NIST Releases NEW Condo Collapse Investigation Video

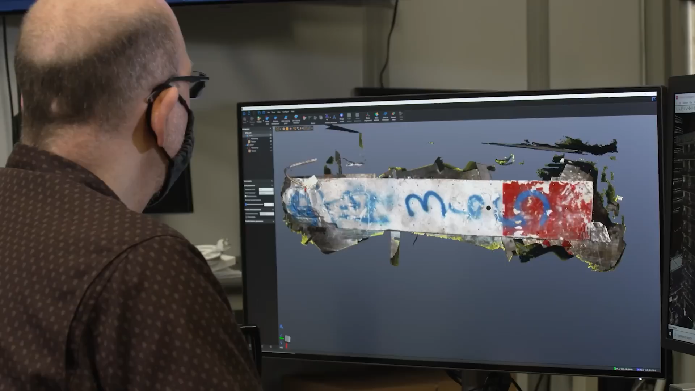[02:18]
process it and we create 3d models from that and then that information can
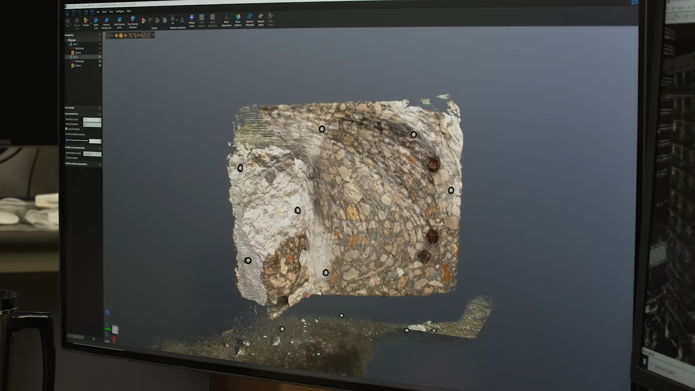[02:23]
be used from the office you can do some sort of measurements on aggregate
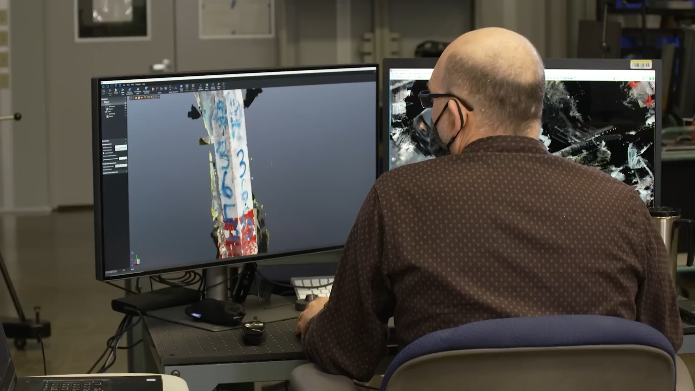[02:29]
sizes you can do cross sections you can do length measurements and so documenting all of this so
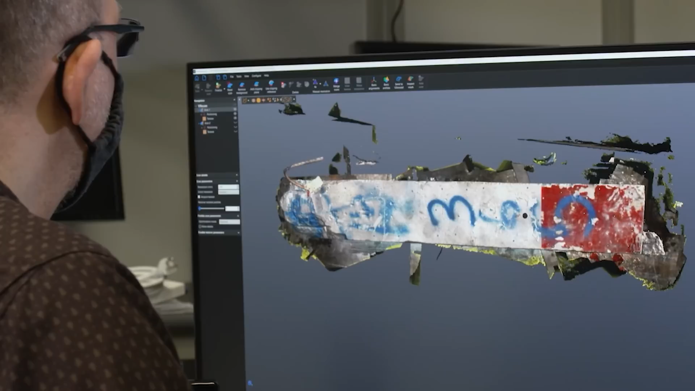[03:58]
photographed and scanned in and as they showed you on the video here a few seconds ago
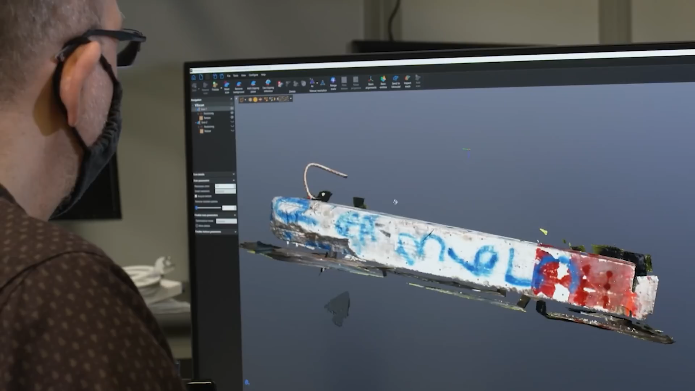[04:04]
you could see they have everything all
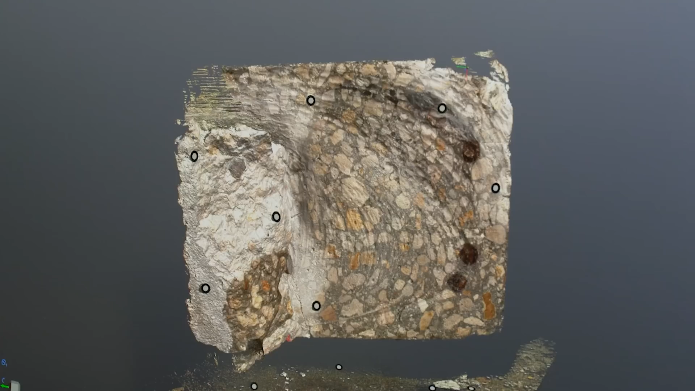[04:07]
digitized on the computer and they can spin it around and look at it from all different angles here in